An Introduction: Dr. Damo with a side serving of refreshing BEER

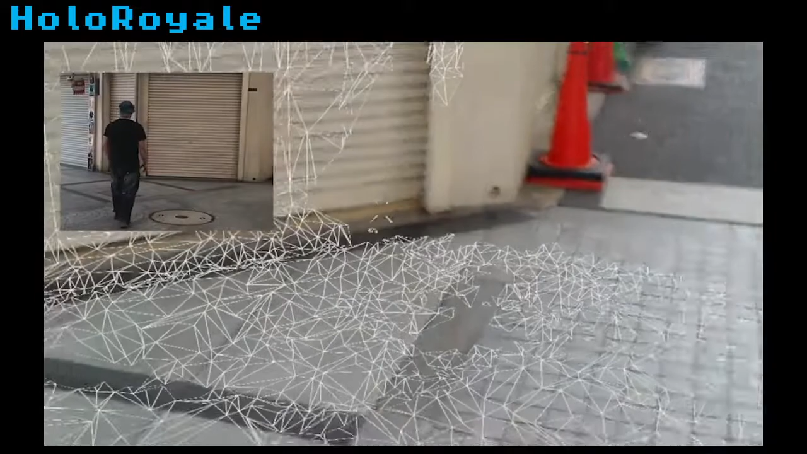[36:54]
First, we scan and annotate the play area section by section.
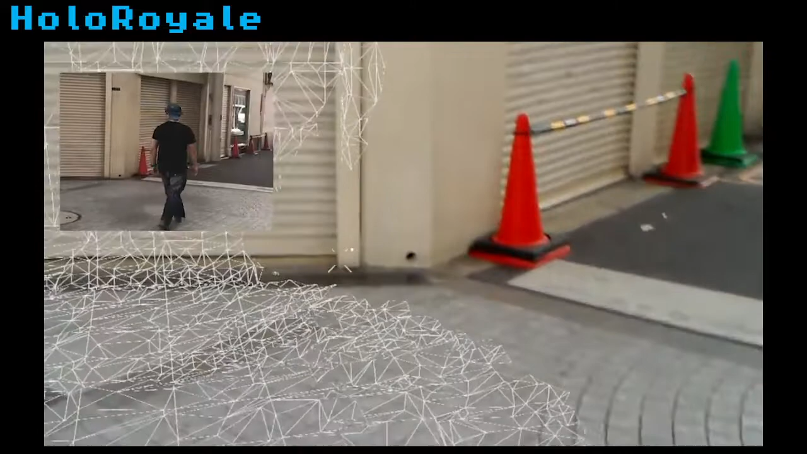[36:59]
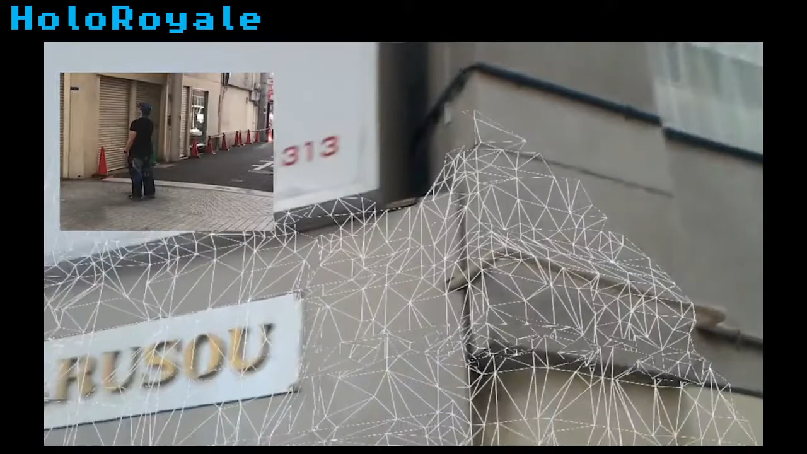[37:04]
We align sections using ICP to create one global map.
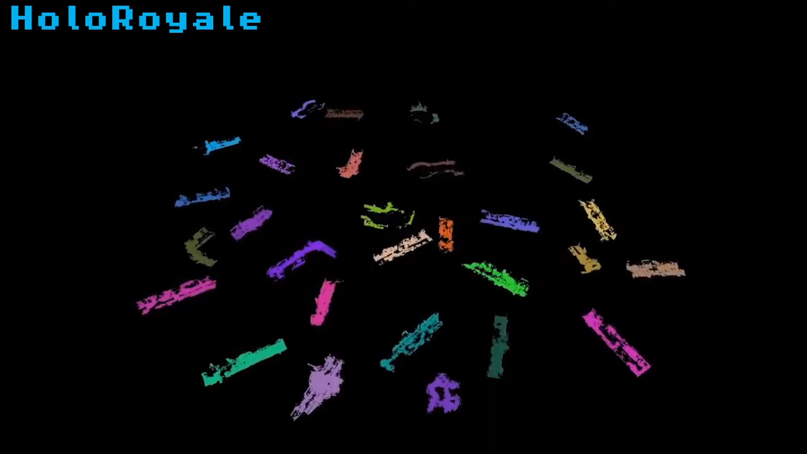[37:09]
We place game content on this map and store the results on a game server.